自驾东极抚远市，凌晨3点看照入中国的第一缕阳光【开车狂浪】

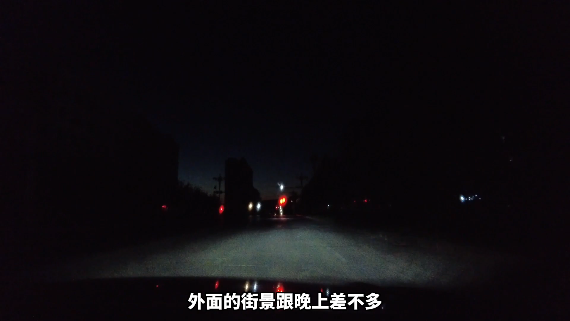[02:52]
看到远处了吗远处看到有一缕红光吗